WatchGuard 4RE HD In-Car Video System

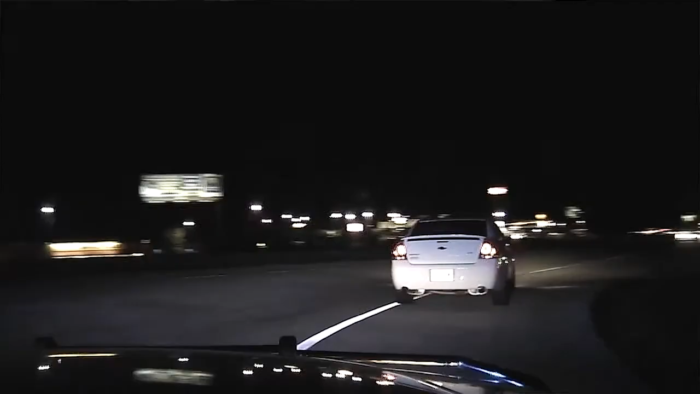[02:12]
The rest can be kept at the standard resolution.
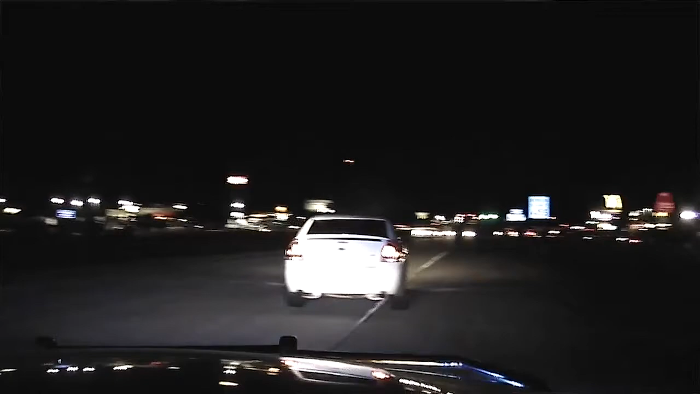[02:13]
The decision of which recordings to save in HD is made by the agency ahead of time.
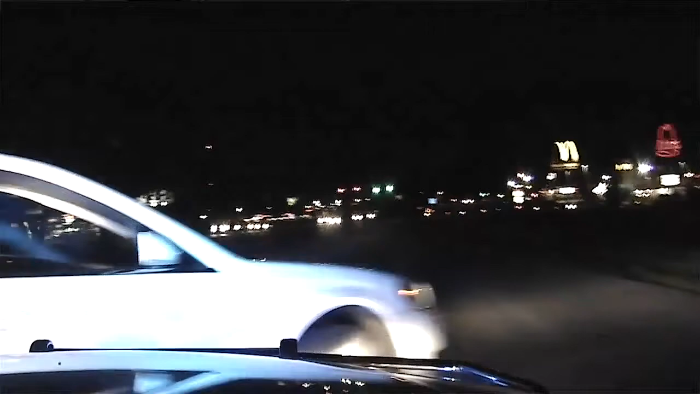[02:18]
It's all tied to the type of event that is captured. After the recording is done, the officer simply selects the event type, and the rest is automatic.